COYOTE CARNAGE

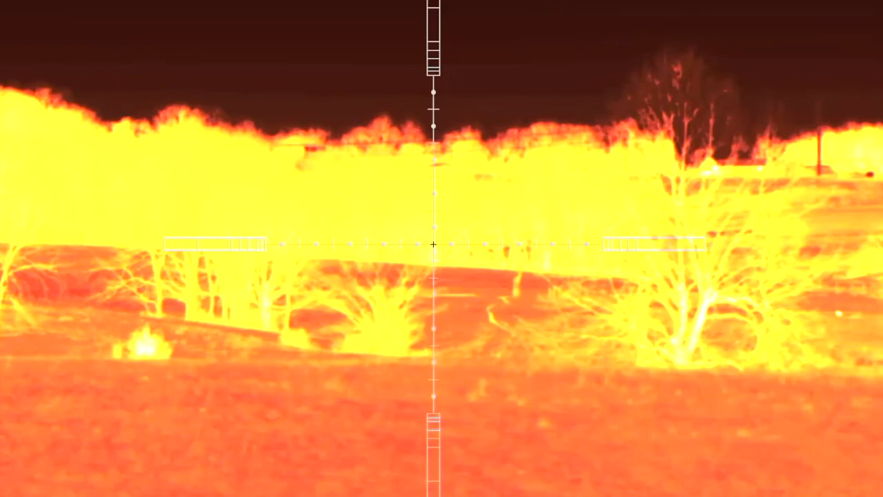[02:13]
Here he comes Both of them on the run That one on the right is going to use that draw And get down there by the truck And get busted
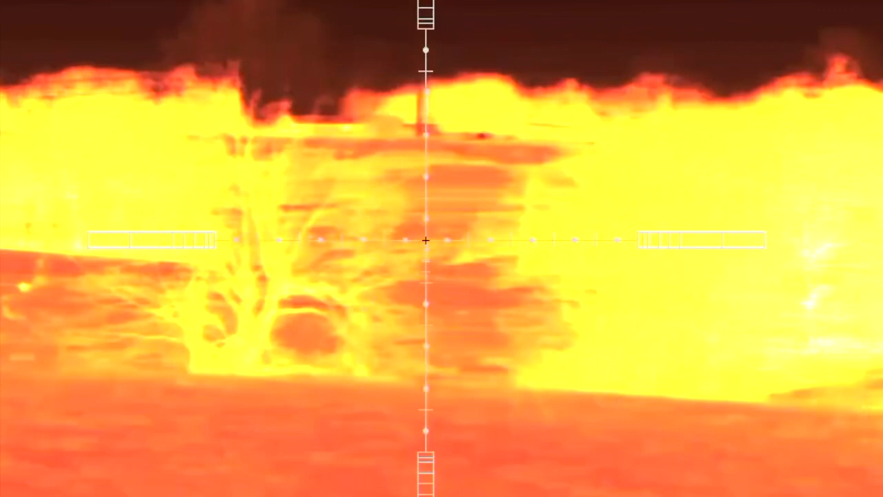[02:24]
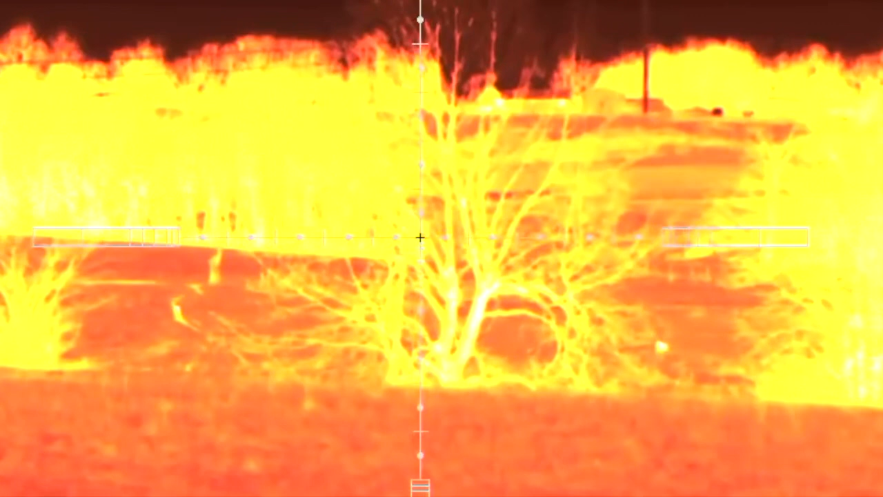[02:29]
Nope, they're going left You see them Both right there by the big tree Yep
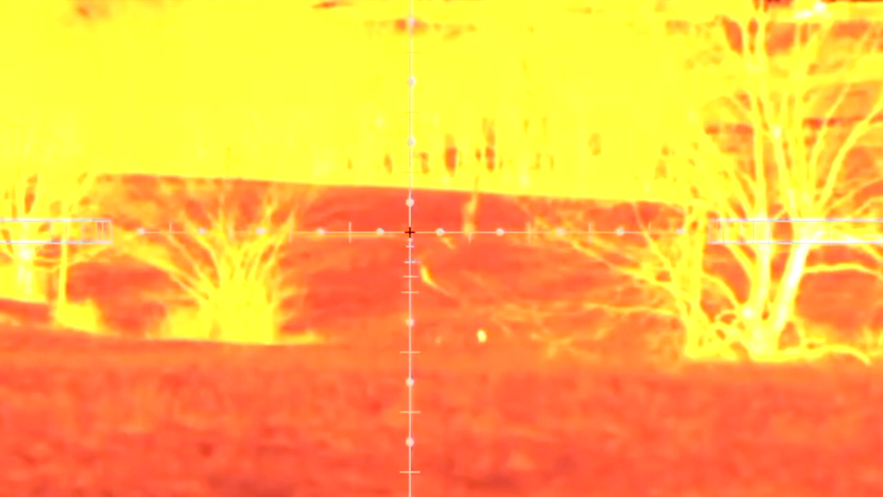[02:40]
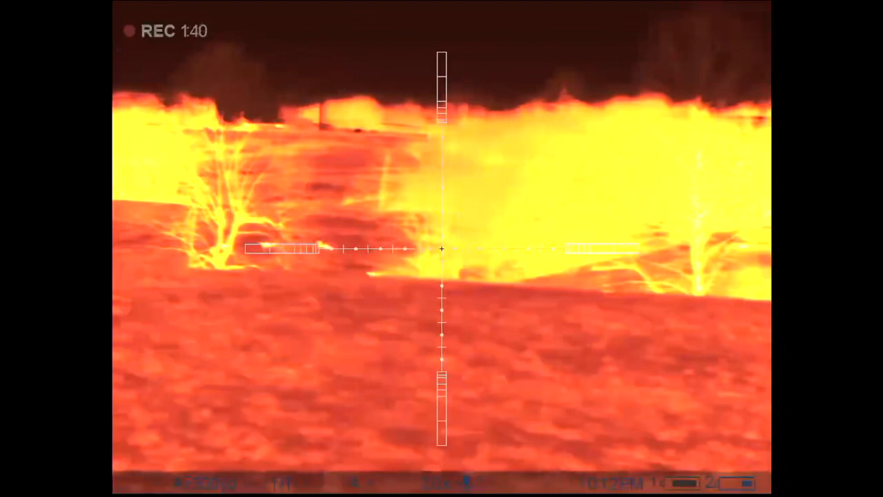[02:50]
That's deer That's deer
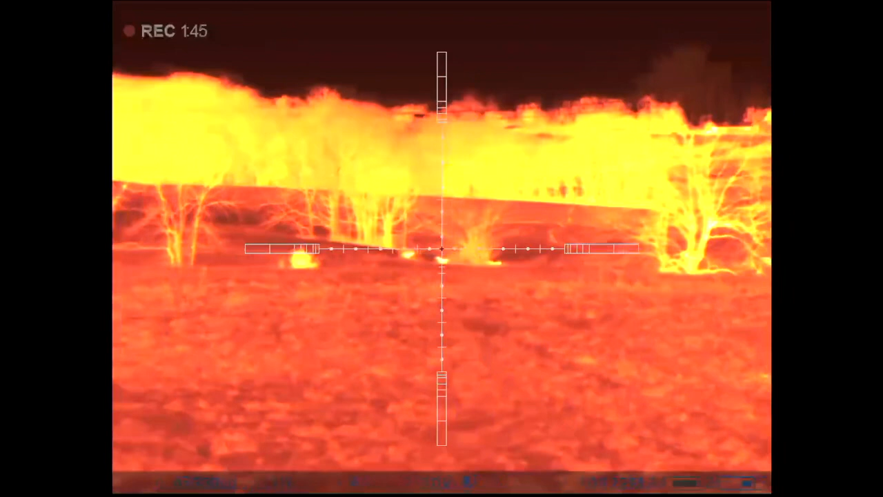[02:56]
Oh shit, they're right here on us They're right here on us In the back
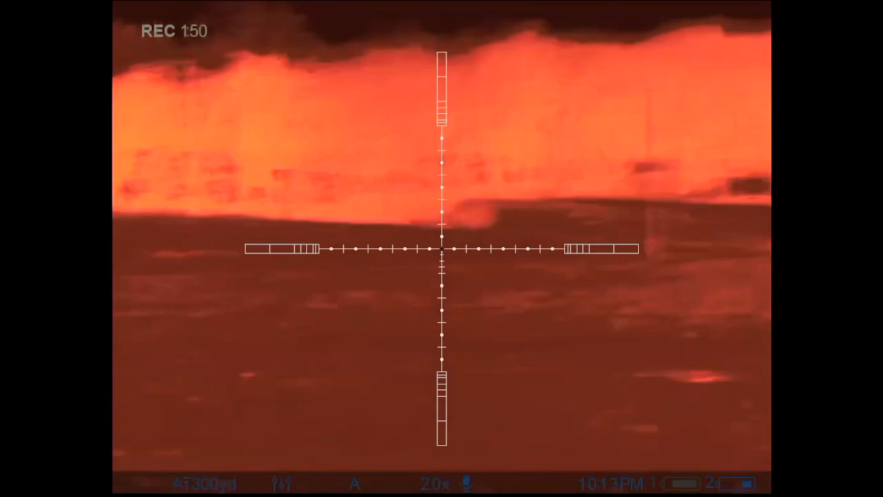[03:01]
There they are, to the left Fucking powerful
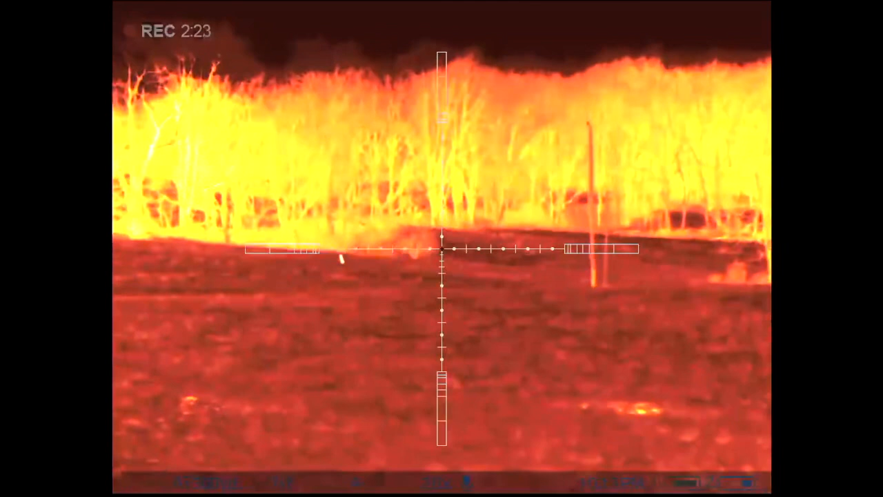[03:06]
Head of the way
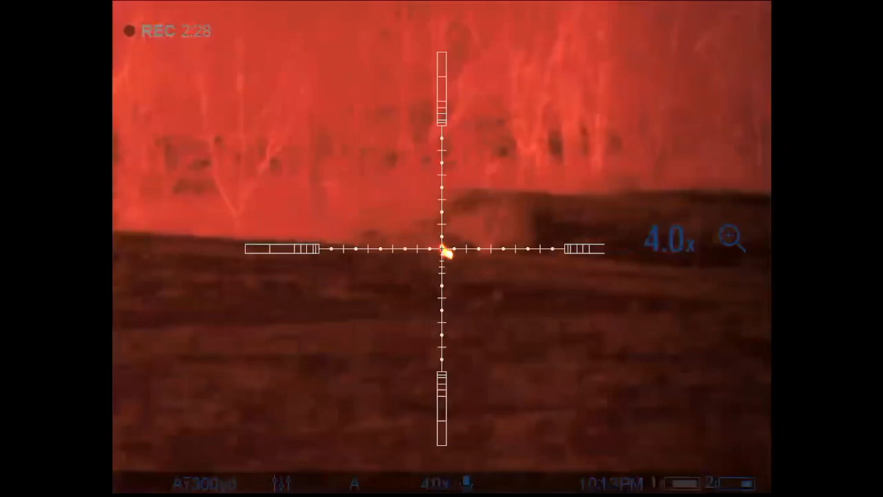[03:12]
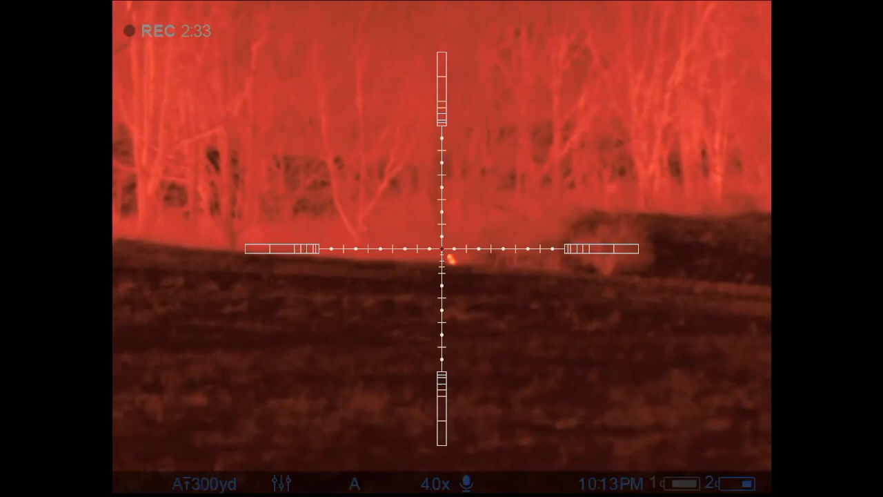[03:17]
Ain't hanging around either That stinks a little bit
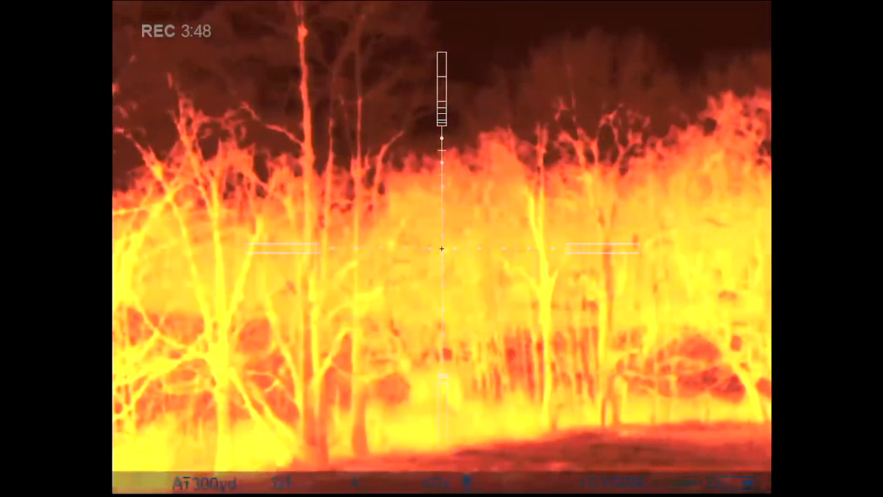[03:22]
On this set We open with a pear howl And get pretty much an immediate response
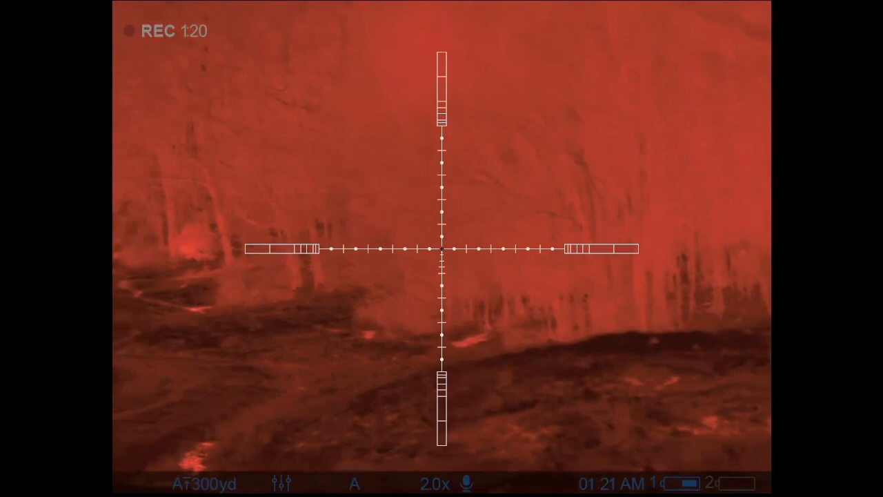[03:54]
Well we continue to throw some different sounds At this dog Finally I get him to break With some breeding sounds
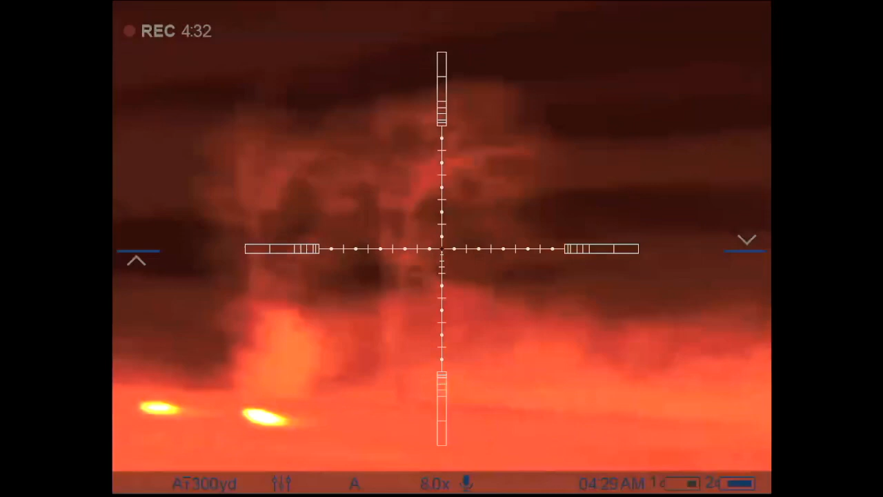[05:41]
I'm missing another one here One Two Man fuck
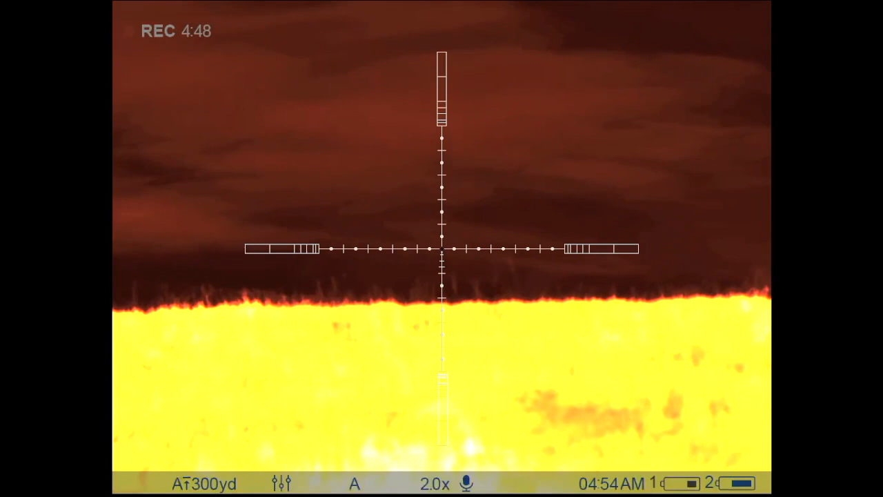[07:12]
I got one. I may have hit him all the way. So, lucky I could hit him after my recent performance.
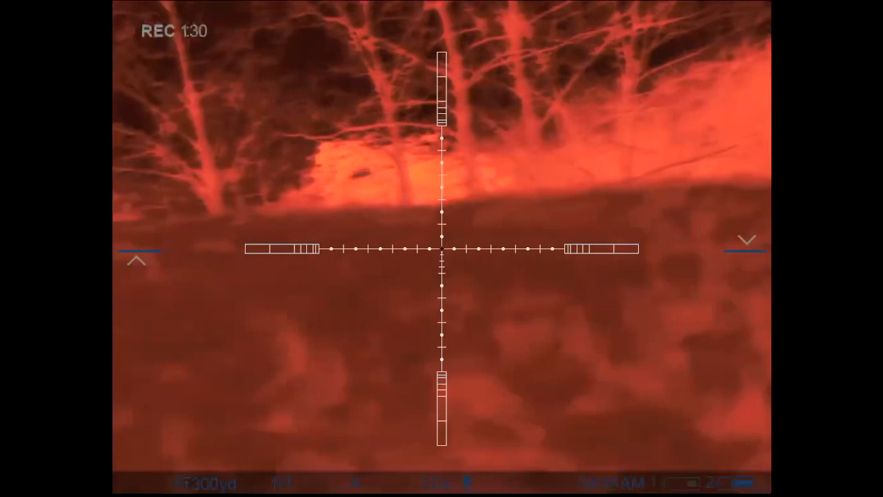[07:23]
I did get a couple of female howls. And the next thing I knew that somebody was standing right here.